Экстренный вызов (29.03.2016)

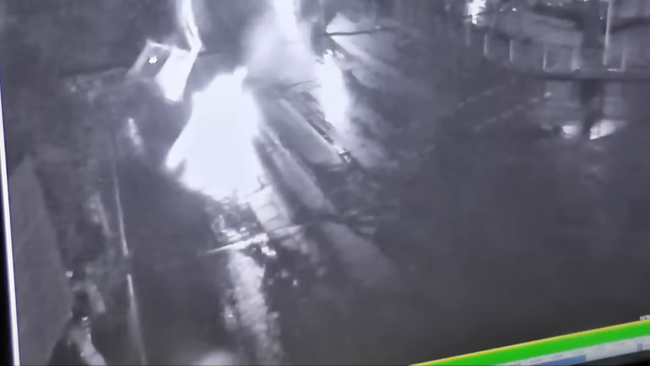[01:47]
Сотрудники полиции задержали молодого человека, управлявшего легковой автомашиной,
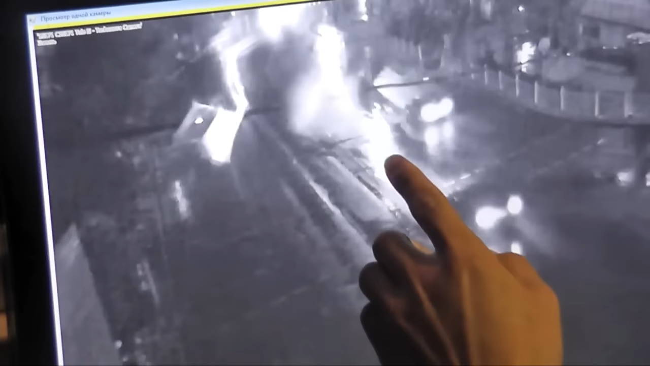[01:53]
по подозрению в нарушении правил дорожного движения. По словам полицейских, на одном из городских перекрестков, не дождавшись включения дополнительного сектора светофора, он повернул налево.
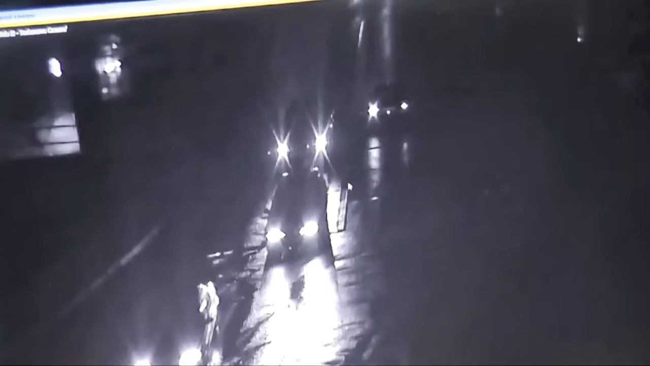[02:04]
Но водитель утверждал, что правила не нарушал.
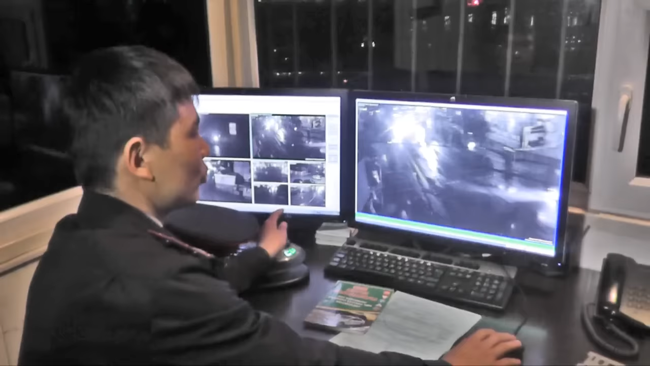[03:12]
Происшествие случилось на пересечении улиц Толиби и Ташенова. Здесь перекресток оборудован светофором с дополнительным сектором. Водитель автомашины, повернув налево, в этом случае создал помеху другим участникам движения и мог спровоцировать ДТП.